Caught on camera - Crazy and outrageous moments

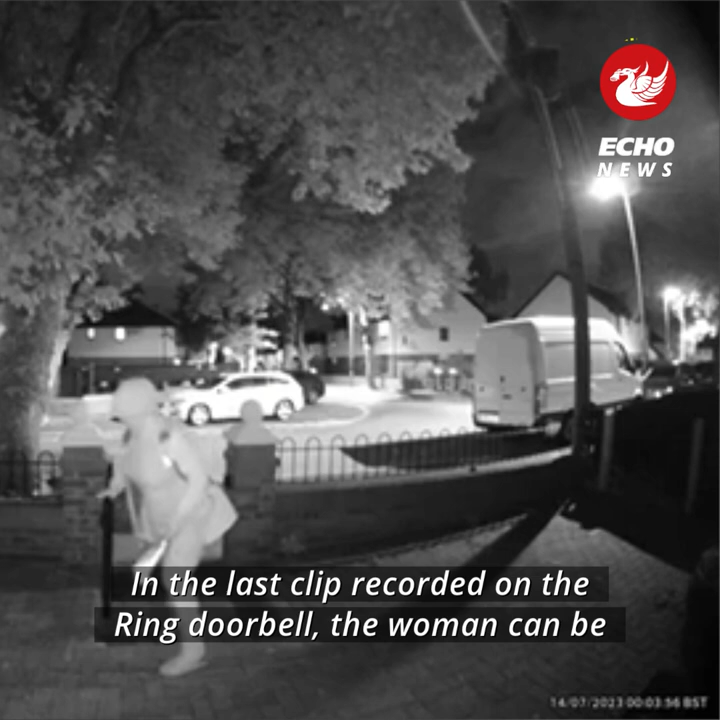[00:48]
in the last clip recorded on the ring doorbell the woman can be seen walking up the path
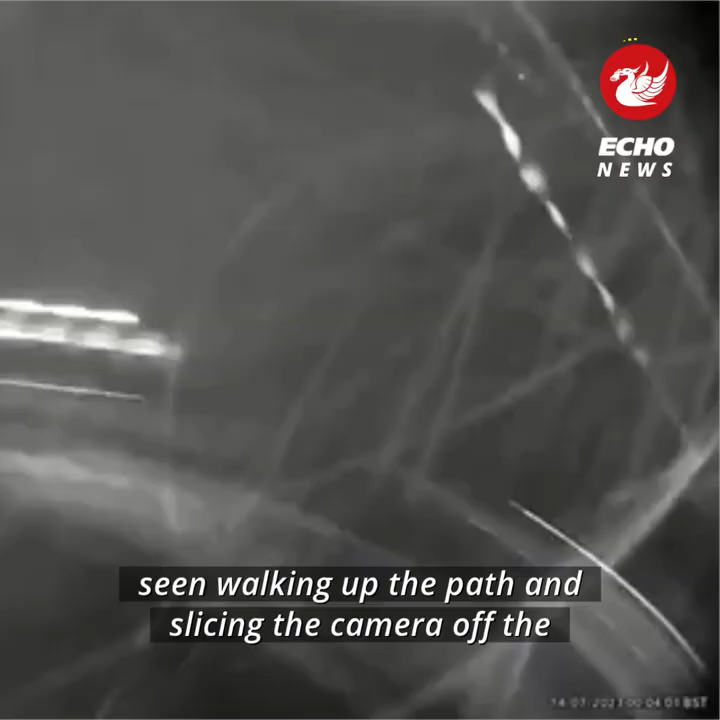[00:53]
and
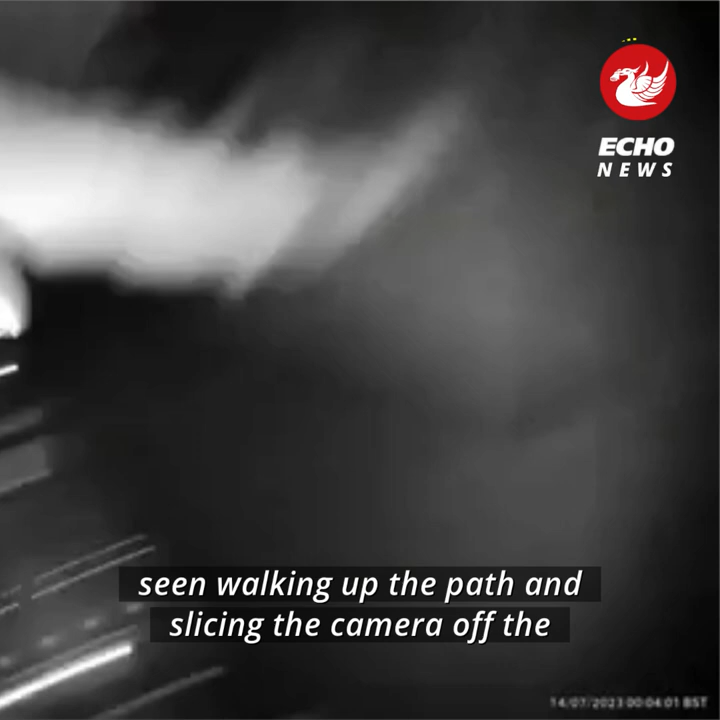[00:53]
slicing the camera off the doorway in one large swipe at the time
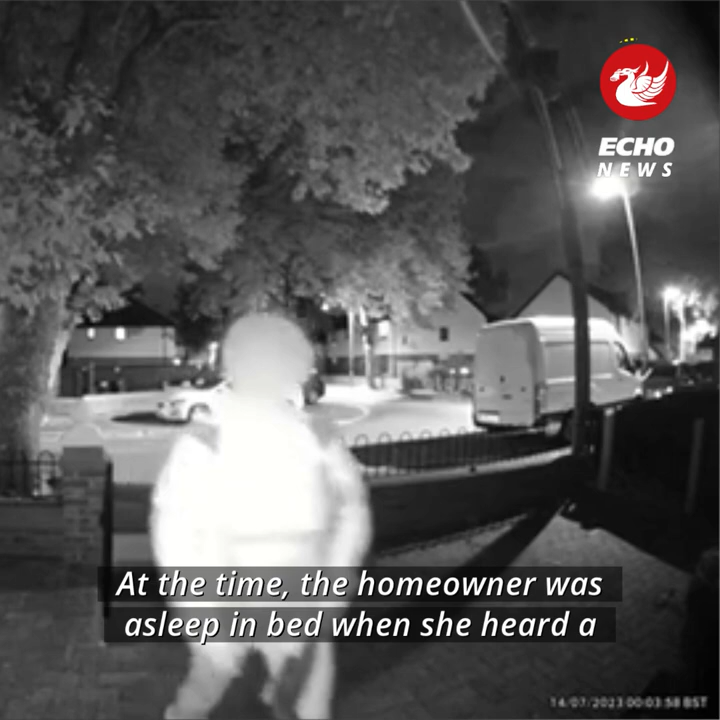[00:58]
the homeowner was asleep in bed when she heard a bang followed by sounds of dogs barking